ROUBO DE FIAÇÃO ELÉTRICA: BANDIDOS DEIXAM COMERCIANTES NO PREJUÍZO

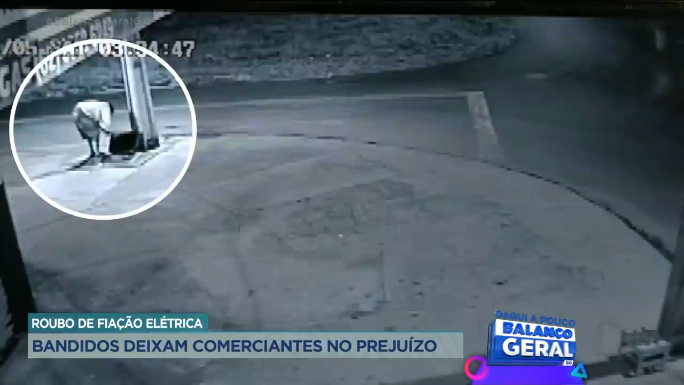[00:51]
O ladrão levou cerca de 60 metros de fios da rede elétrica entre o poste e o registro. O furto ocorreu por volta das três e meia da madrugada.